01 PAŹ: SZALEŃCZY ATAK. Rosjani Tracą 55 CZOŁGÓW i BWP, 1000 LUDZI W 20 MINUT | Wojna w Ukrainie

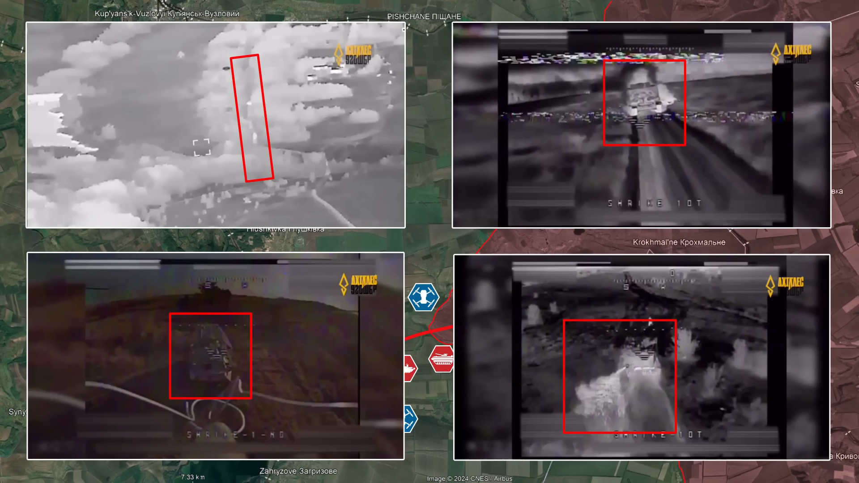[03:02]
Rosjanie próbowali zapobiec zniszczeniu swoich pojazdów za pomocą mobilnych systemów walki radioelektronicznej zasłon dymnych, ale niestety nie wystarczyło to, aby powstrzymać dziesiątki ukraińskich dronów dominujących na niebie. Ocaleli członkowie załogi rosyjskiej grupy szturmowej, zostali również natychmiast zaatakowani granatami zrzucanymi przez drony i wkrótce ukraińscy dowódcy poinformowali,